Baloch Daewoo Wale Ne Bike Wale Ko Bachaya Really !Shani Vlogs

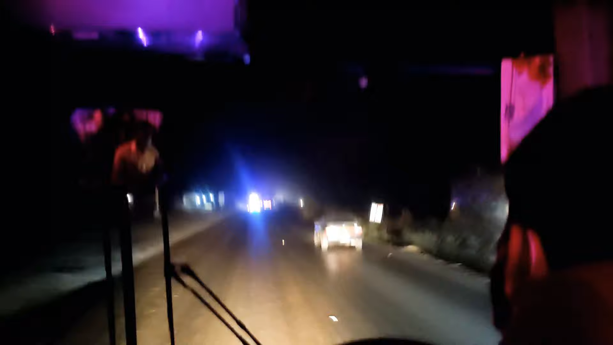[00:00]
अस्सलाम वालेकुम दोस्तों, इस वीडियो में भी आप देख सकते हैं गाड़ी वाला कैसे बार बार आगे आ रहा है, और आगे बाइक वाले की भी हरकतें देखें आप लोग।